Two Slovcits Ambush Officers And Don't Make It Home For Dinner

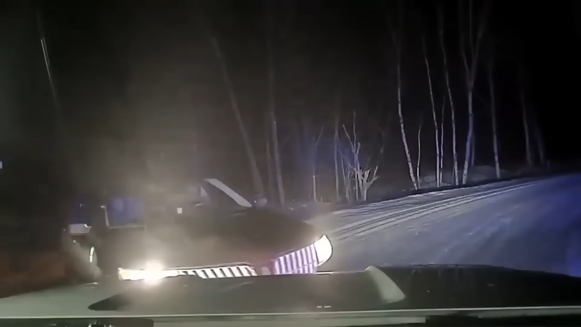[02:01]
it wasn't until the deputy shined a flashlight on him that he seemed to re-evaluate his situation
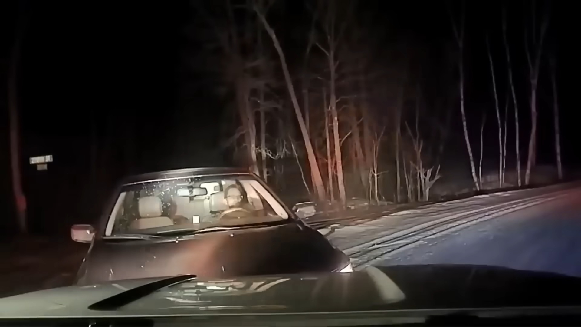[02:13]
he put up his hands as if to surrender but went right back to turning the car around you'll see him repeat this behavior throughout the encounter the officer began issuing verbal commands put the vehicle in park and shut it off i would think by now that uh this is not going to end up being a good situation and my question to you is do you think this officer should have pursued this
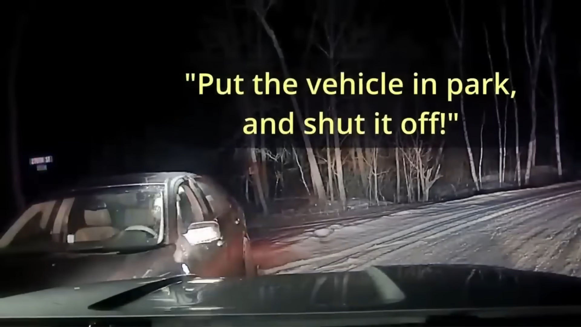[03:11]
turn off your vehicle put it in park but this only caused the suspect to become argumentative you stay in your vehicle don't stop put your vehicle in park a second vehicle approaches from behind and deputy mayor senses danger he calls officer worm for backup
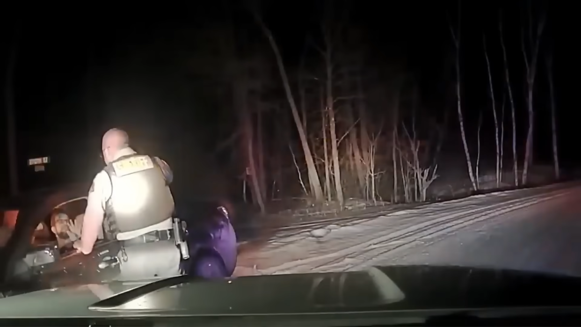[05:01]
the officer maintained a calm demeanor throughout the confrontation hoping that the suspect would calm down at one point the suspect opened the door only to close it on the officer and continue berating him thankfully officer worm arrived at the scene and could assist mayor in removing david from the vehicle